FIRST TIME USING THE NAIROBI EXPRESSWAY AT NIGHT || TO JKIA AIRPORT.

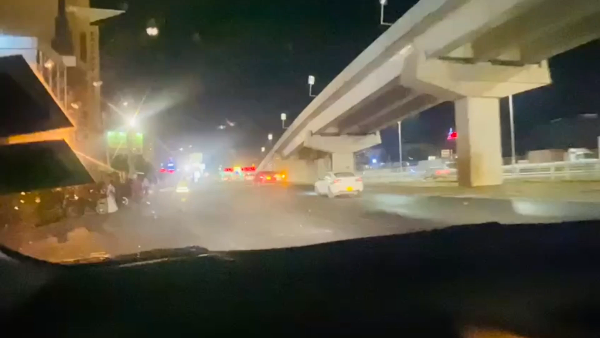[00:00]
Since the Nairobi Expressway was made, I have never traveled on it at night. Today I'm heading for Kenyatta International Airport, and I thought maybe why don't we use the Nairobi Expressway for the first time at night and have a feel of the experience.
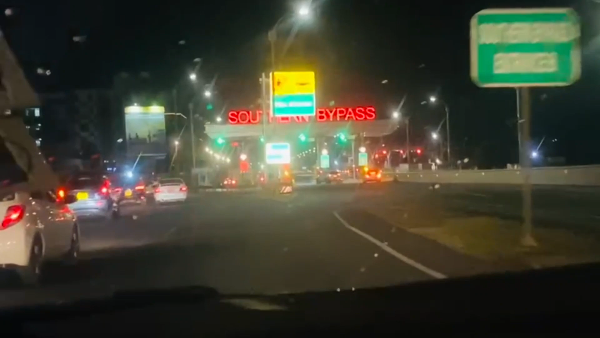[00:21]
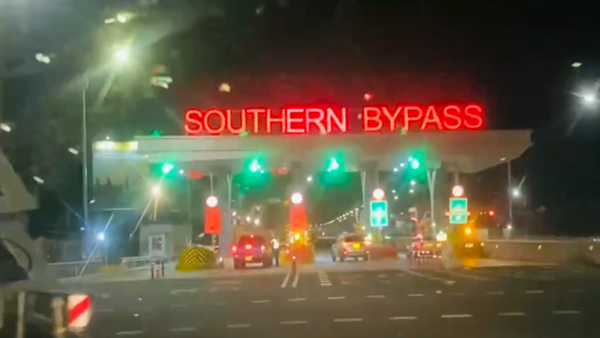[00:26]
Therefore, we are joining the Nairobi Expressway at the Southern Bypass.
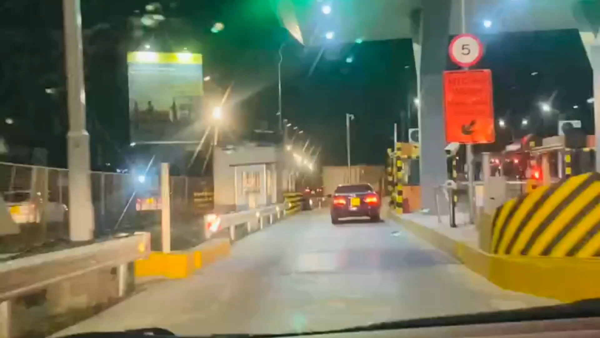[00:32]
This is the toll station where we are supposed to pay before we are allowed to use the expressway.
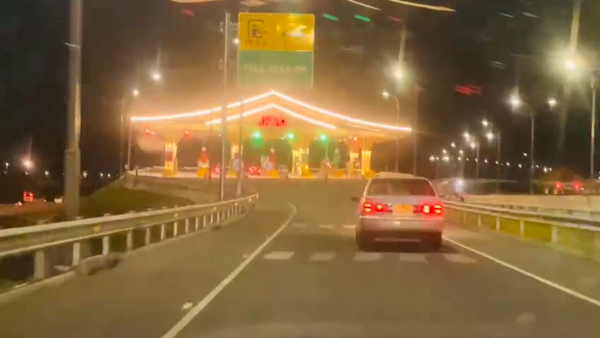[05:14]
We can now spot Jkia sign written just around here.
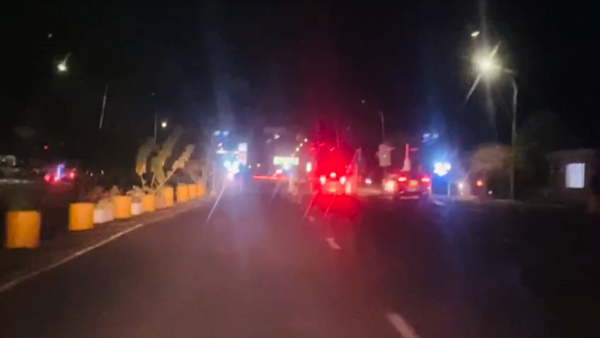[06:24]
international departures and arrivals. We are now officially getting into the airport.
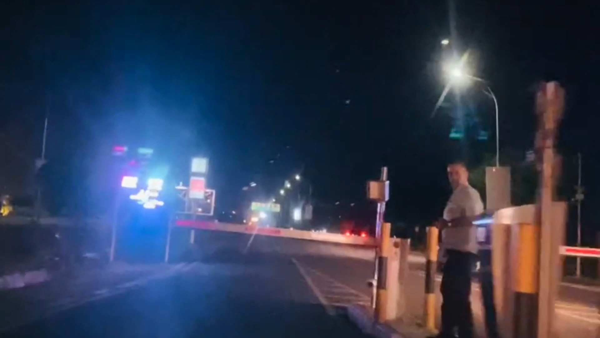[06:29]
You see here,
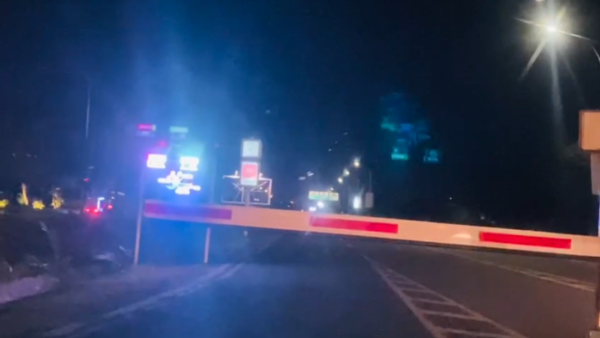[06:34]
this is a toll station where we pay automatically for parking space at the airport. So we are into the airport compound. I hope you are enjoying the view and the journey as well. Please keep the comments coming.
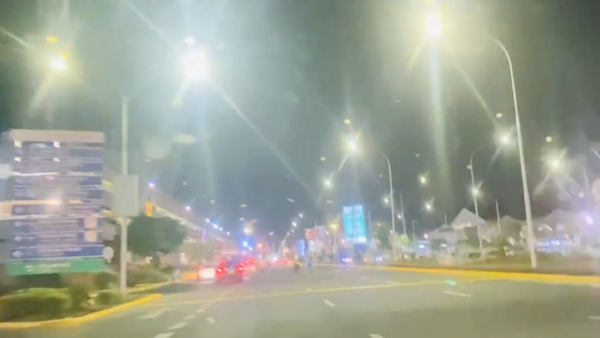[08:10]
Guys, you see this vehicle flashing red lights on my left. This is now where international departures and international arrivals are done, here on my left. You can see there is a vehicle on the other side.
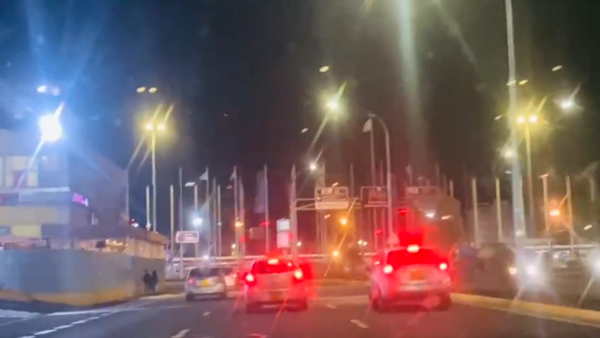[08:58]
that is where domestic arrival and departures are done.